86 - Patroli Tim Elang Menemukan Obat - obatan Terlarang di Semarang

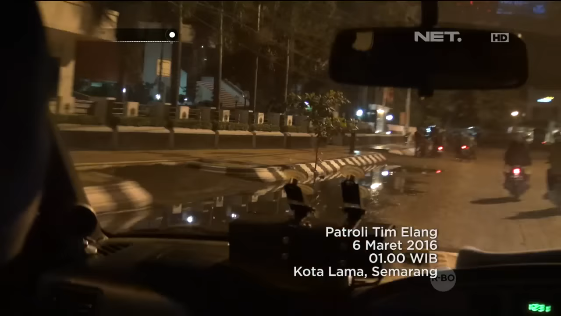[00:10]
Tim Elang menuju daerah Kota Lama Disitu kami indikasikan bahwa ada beberapa orang anak yang sudah bersiap-siap untuk melaksanakan start balap liar